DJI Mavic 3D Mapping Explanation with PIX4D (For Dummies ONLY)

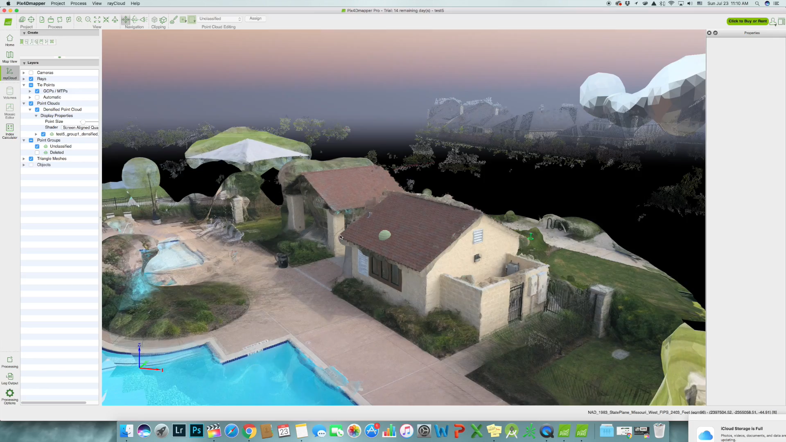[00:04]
In this case, I'm going to use my Mavic. So how does a thing or an area be three-dimensionally reconstructed like what you see on a Google map?
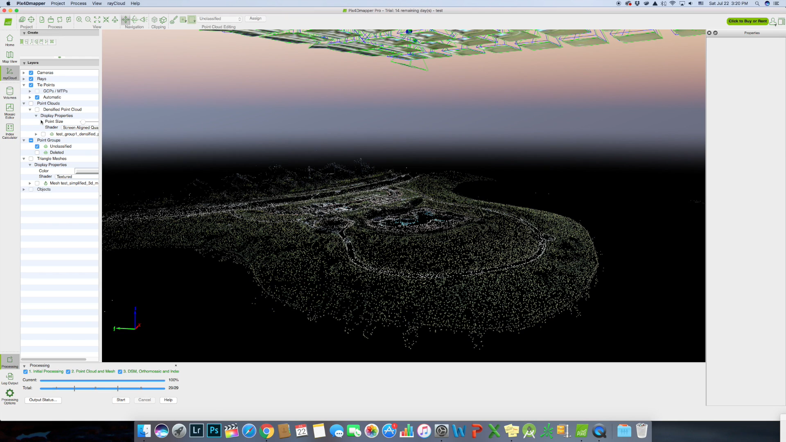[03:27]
And this is what happened when I only import the aerial image looking straight down.
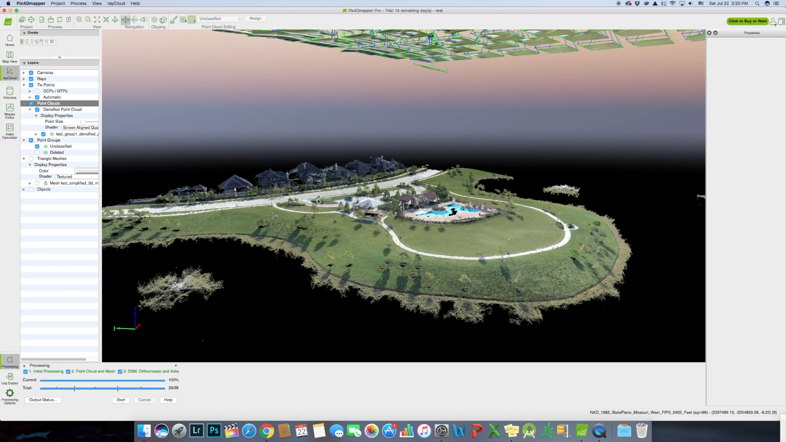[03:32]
You can see the fences are missing. The building looks like it's missing walls.
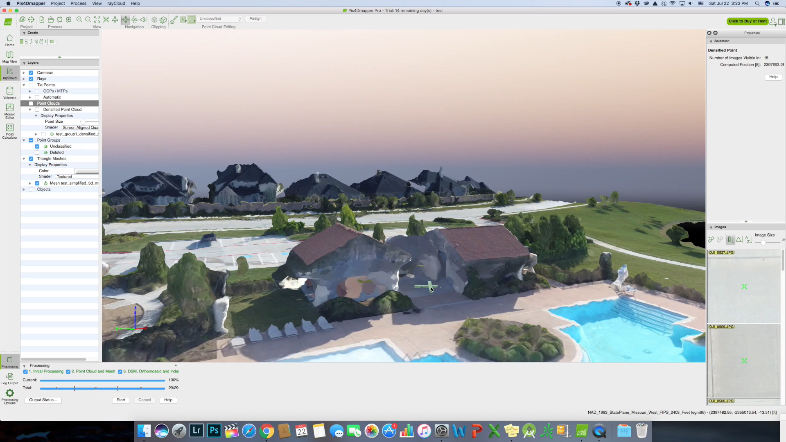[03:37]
It looks like the wall is melted.
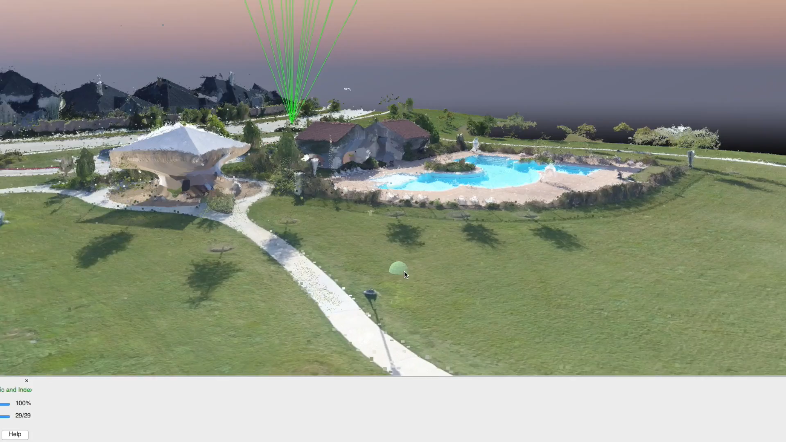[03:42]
You can only see the shadow of the light pole, but the light pole is missing where it's supposed to be.
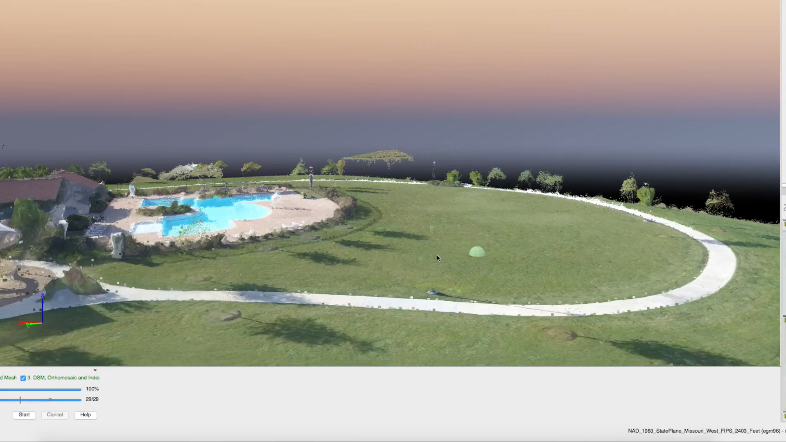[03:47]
So, if I import the aerial image that captured the light pole from the side, then it will show up on this 3D map.
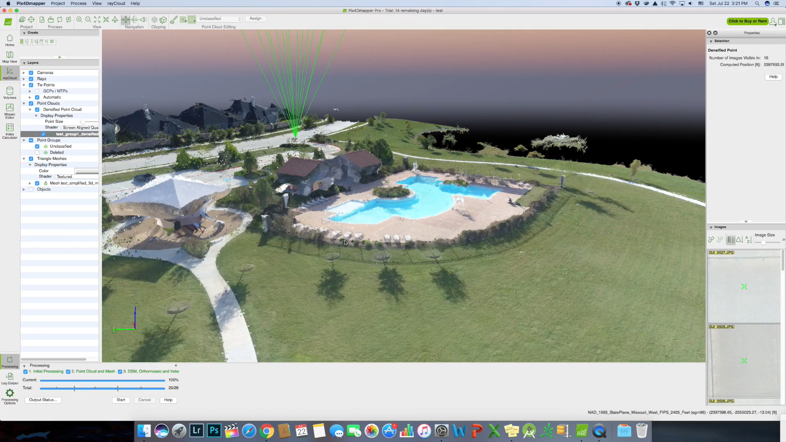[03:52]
I have now imported the light pole images in a separate project and the process is now completed.
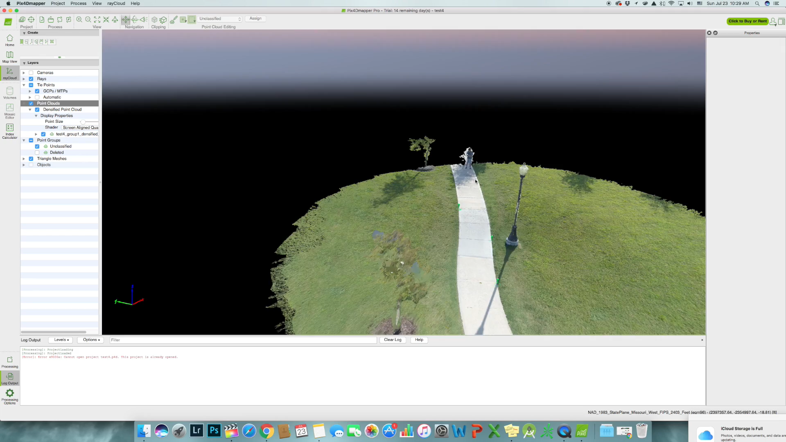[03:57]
Oh, it looks like I got 3D reconstructed in there too.
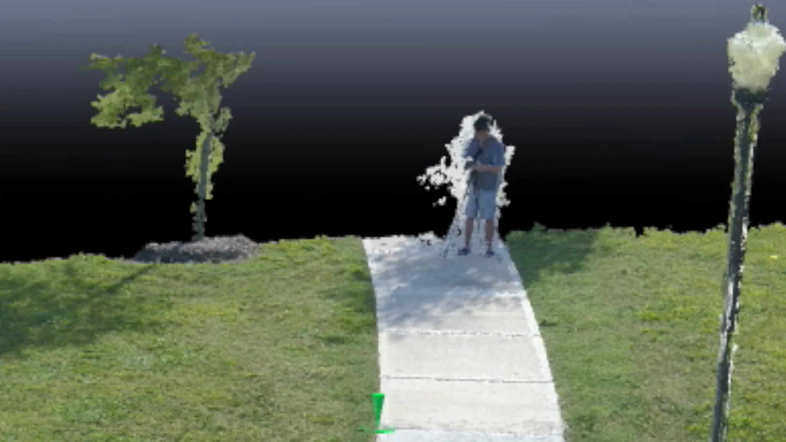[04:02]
Anyway, now I just have to merge this project with the previous one together.
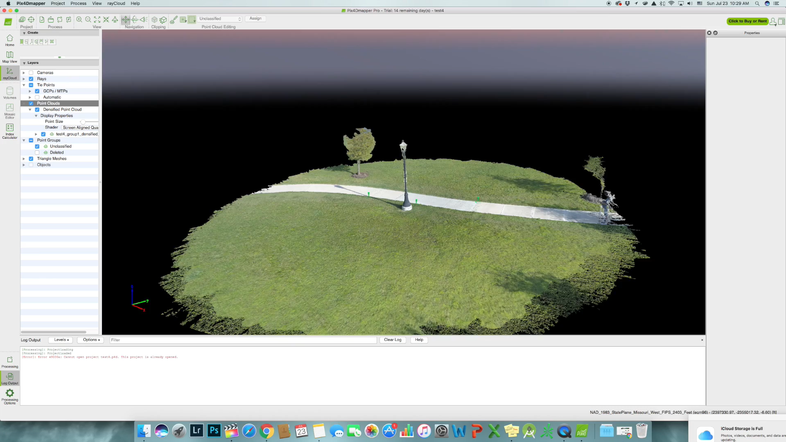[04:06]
And now the light pole just magically appear.
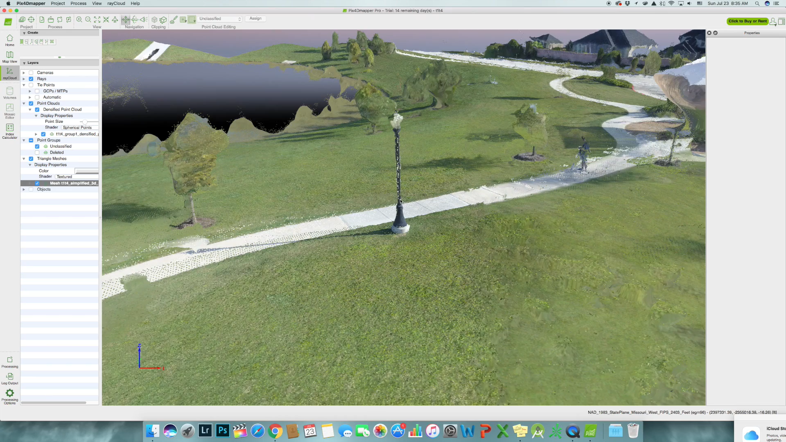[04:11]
Oh, yeah.
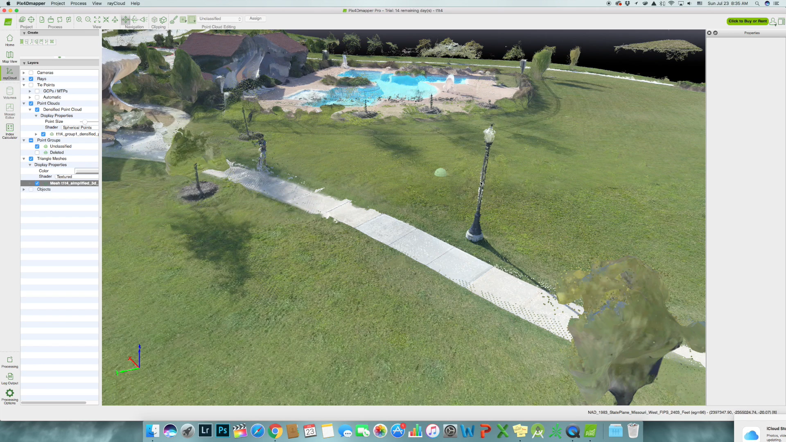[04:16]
Now here's a side by side comparison between the width and without adding the side image of the light pole.
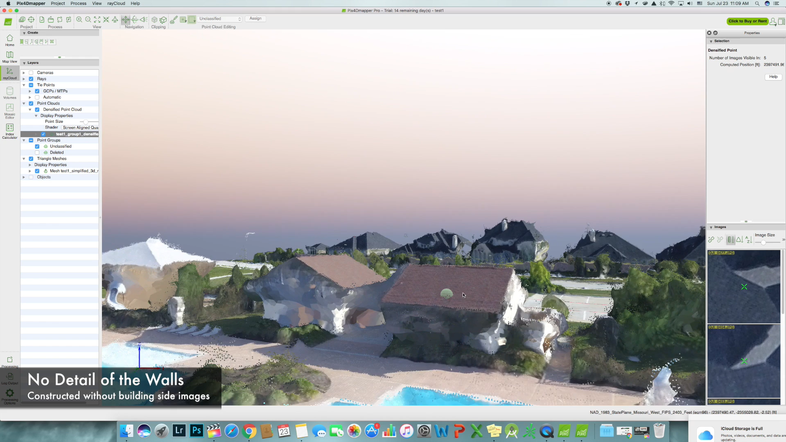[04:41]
detailed side images of the building versus the 3D reconstruction with the side images. The difference is nice and day.
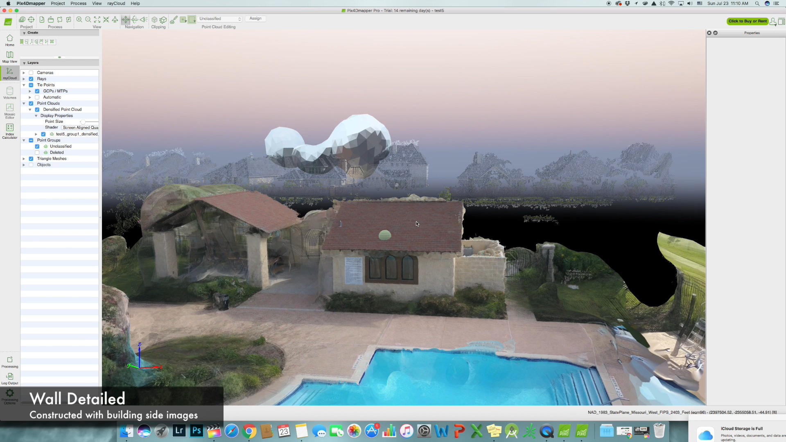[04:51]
As you can see, there's much more details on the window and then the wall texture.